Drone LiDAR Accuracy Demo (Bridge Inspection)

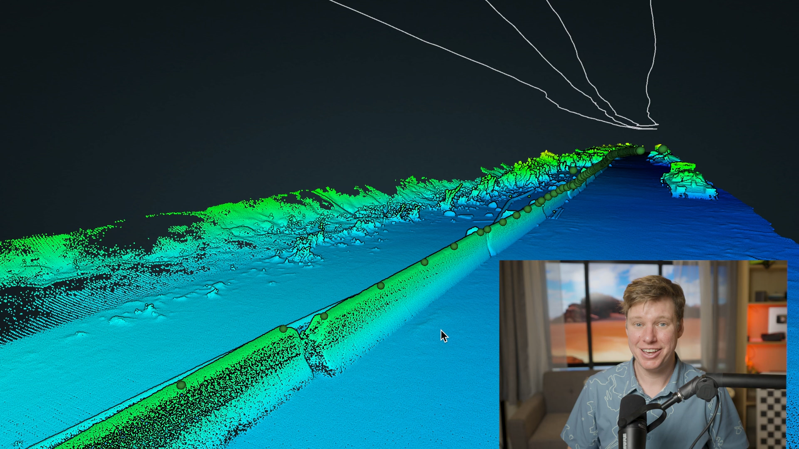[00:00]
In this LiDAR data set, we got a 0.49 centimeter standard deviation accuracy from the LiDAR data compared to 141 check shots from a total station.
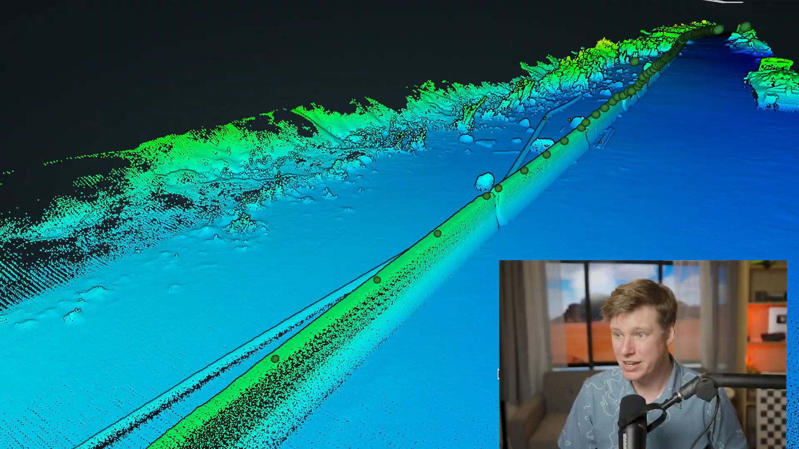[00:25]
The mission is flown manually, full manual, down back, down back, two passes, two down, two back.
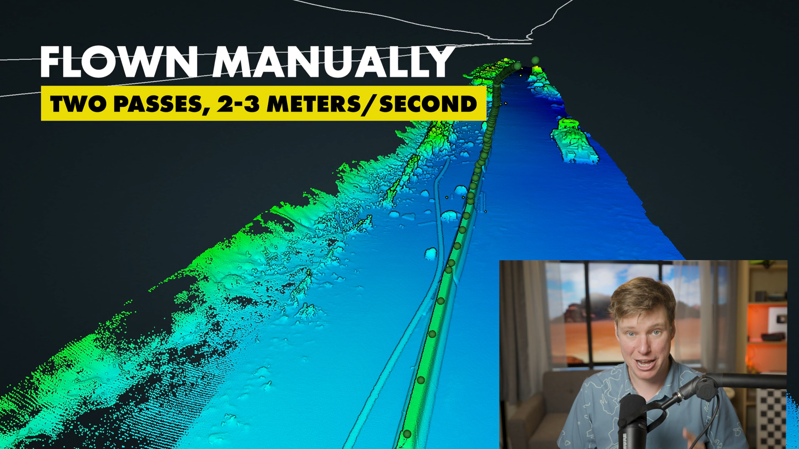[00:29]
It was done manually and about two to three meters per second going forward,
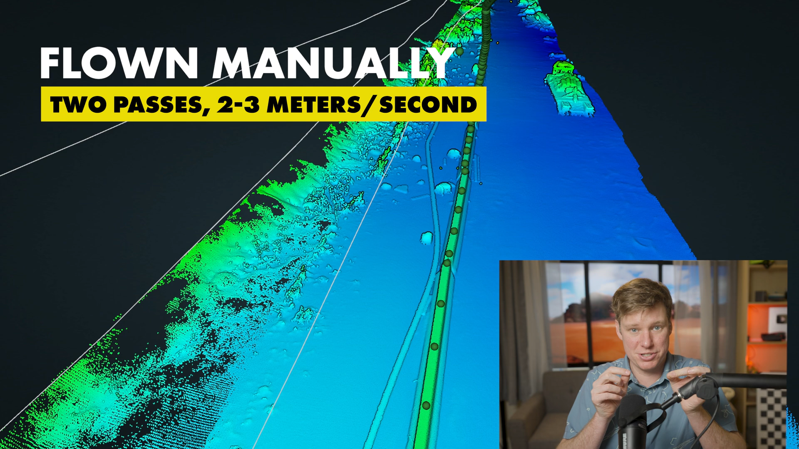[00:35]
you know, just as well as you can do it.
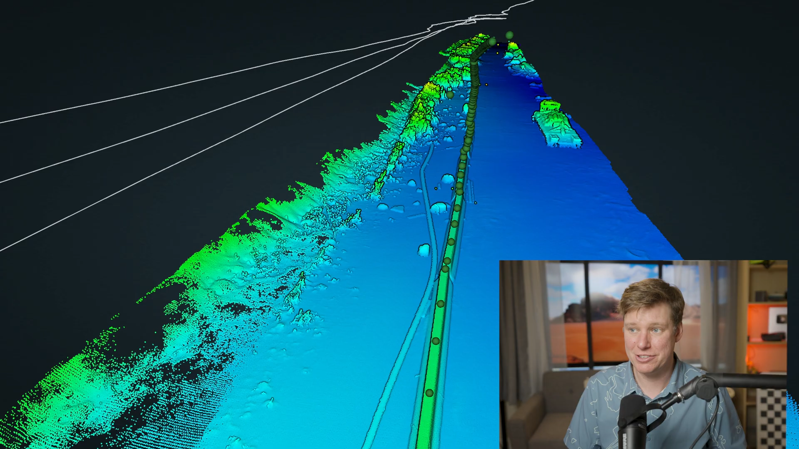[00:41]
You kind of see the flight lines right there, not super straight, not like a robot did it, a human flew this. And the guy who flew it has only been flying for about one to two weeks and flying LiDAR missions beforehand.
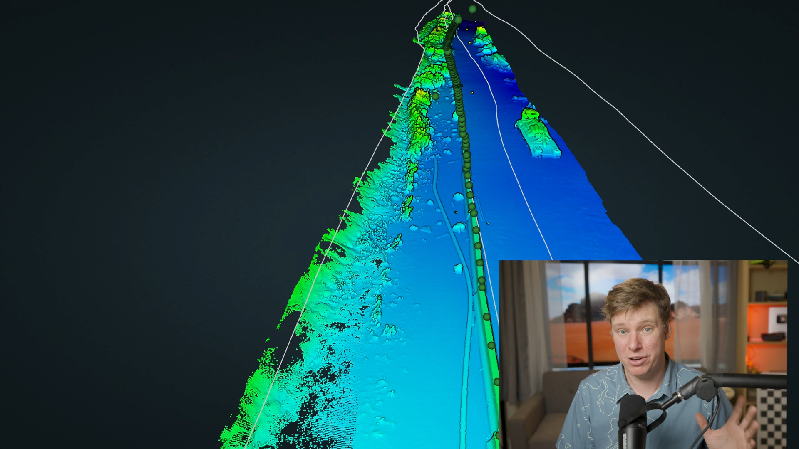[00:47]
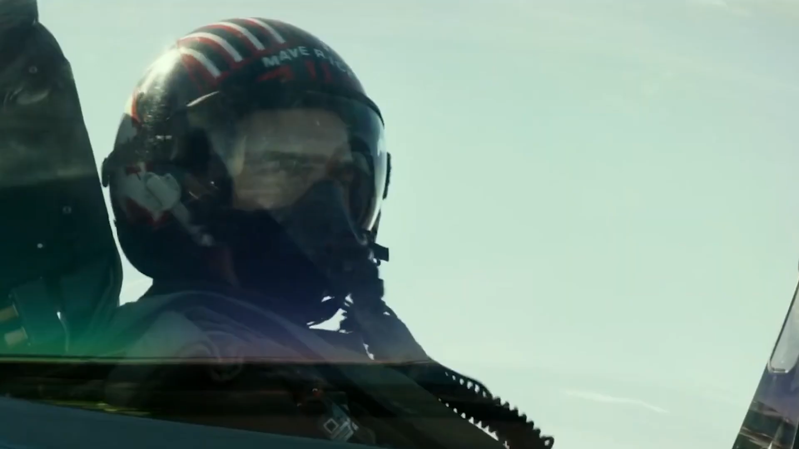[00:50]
So a very new pilot was able to do this.
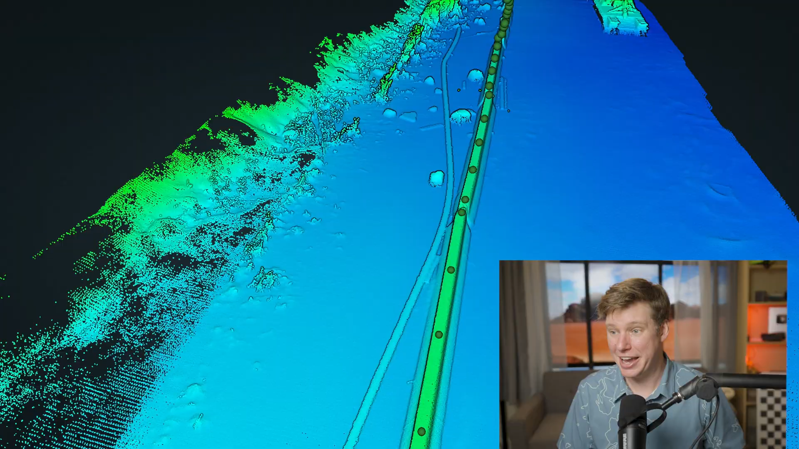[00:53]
And what we were trying to do is do a test study for this company
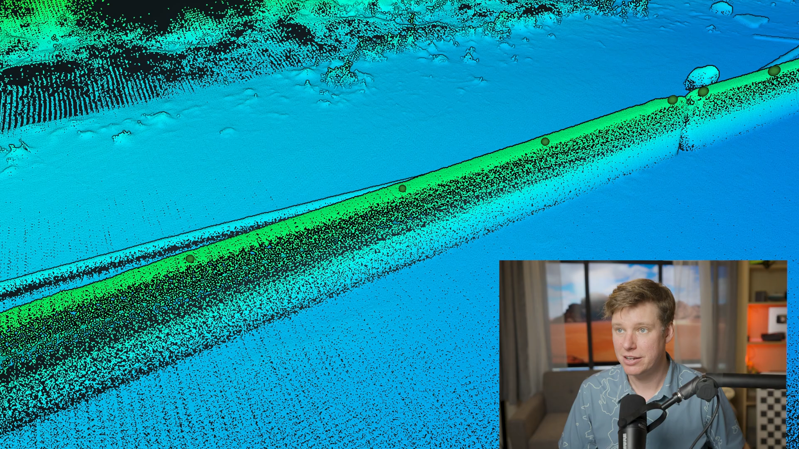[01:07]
which is shown here, they need to know exactly what is the bend of the girder.
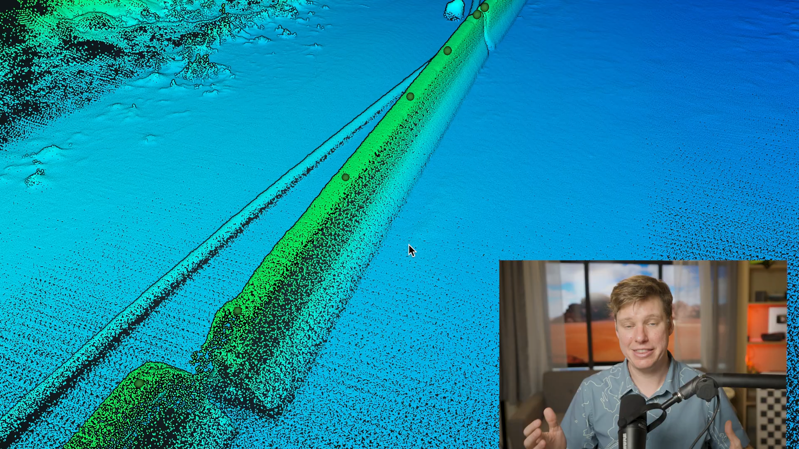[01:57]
and they're going to withhold the 141 check shots that you can see here in the data set. Those were not used in the production of this data.
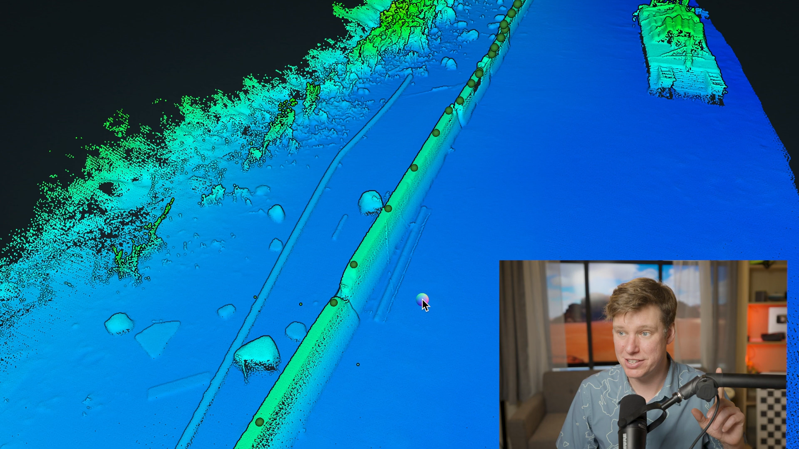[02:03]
And they gave us three control points, one where we put our base station, and two more which we used just to align the data set and make sure everything looked good.
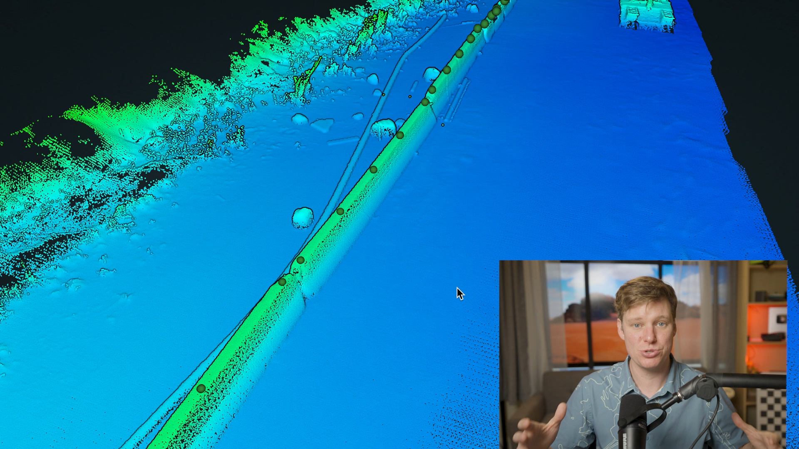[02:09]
And then we just compared it to all of their 141 check shots. And that is where we get this 0.34 centimeter mean and 0.49 centimeter standard deviation.
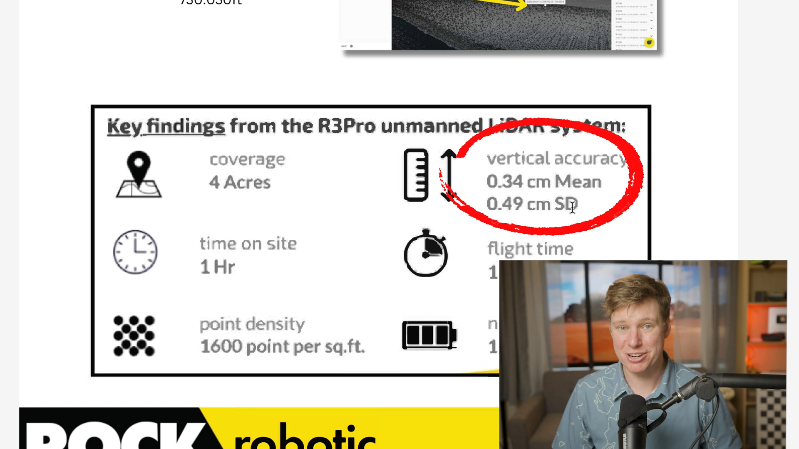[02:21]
Guys, this is insane. I didn't expect this myself, but a half a centimeter is very impressive. So that's, I'm very, honestly, very impressed with this.
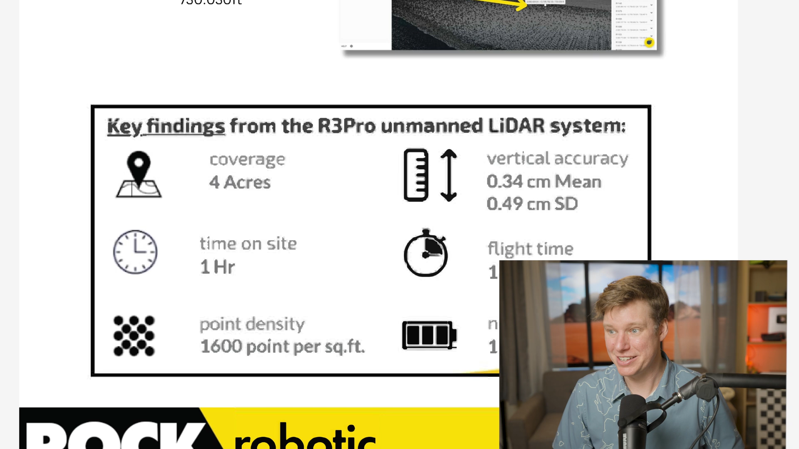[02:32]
So that's five millimeters. Now let's go ahead and take a look at the data set a little bit more in detail.
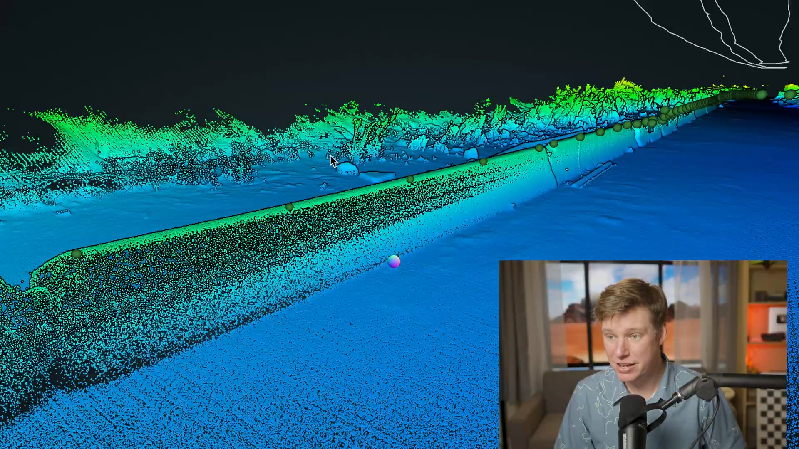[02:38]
So we can see how the, all these girders and the geometry is showing up really well.
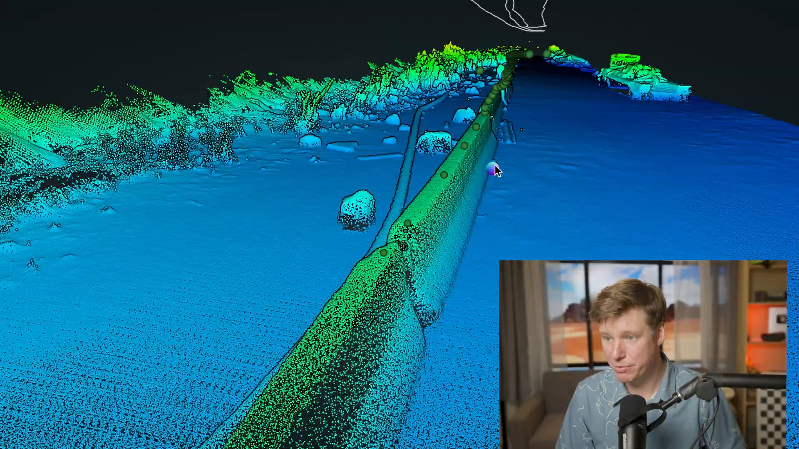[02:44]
We can see, you know, just empirically, just looking at it, how accurate and well lined up all of the green dots.
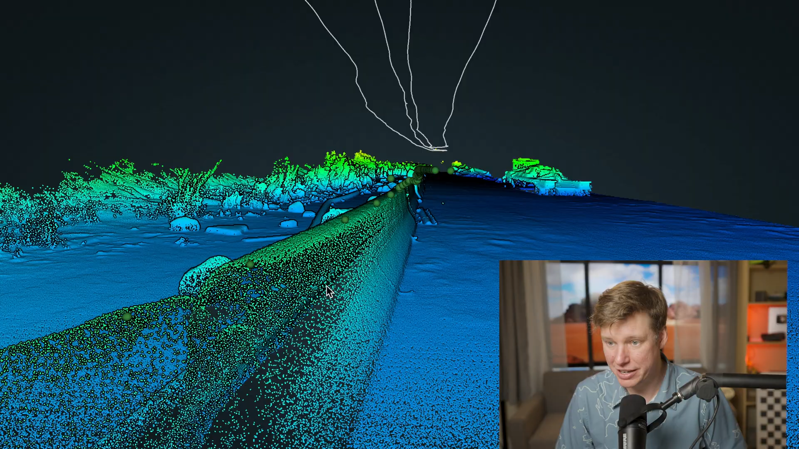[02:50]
Those are the 3D points from the check shots from the total station loaded here into the rock cloud. And it honestly is just, just very impressive to me.
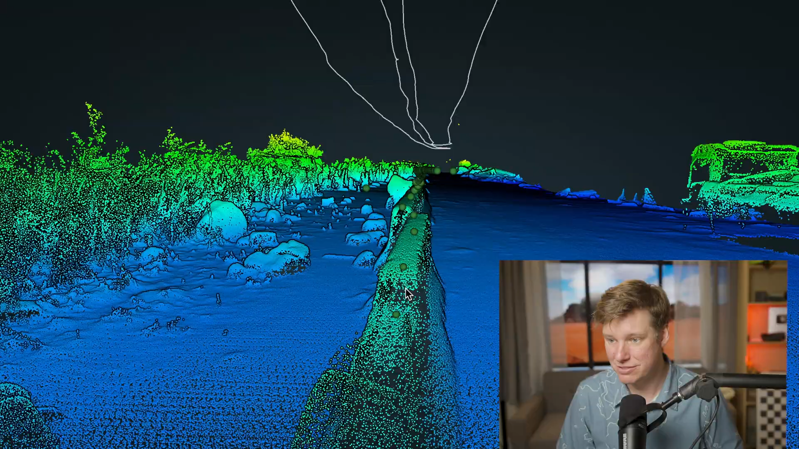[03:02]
And I think it should be to you as well, because we're looking at three-dimensional point cloud data from a drone and, you know, there's wind, there's someone manually flying it.
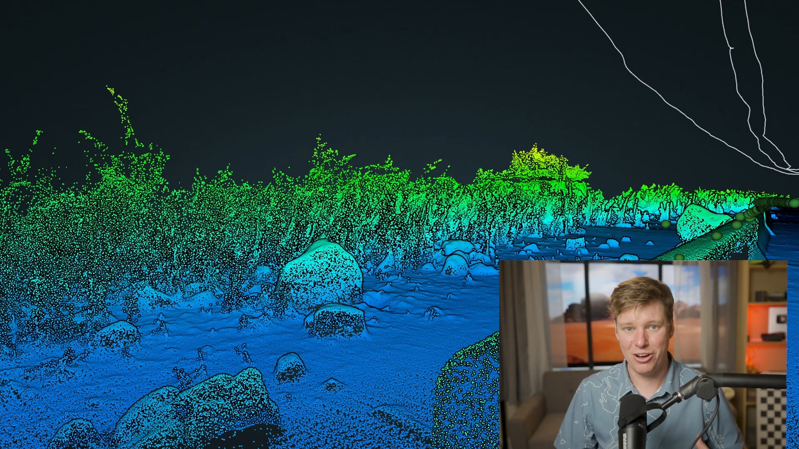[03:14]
And to see all that movements and dynamics, you're still able to resolve this three-dimensional point cloud to this level of accuracy. It's something that you really don't see, you know, in many other systems or places around the world.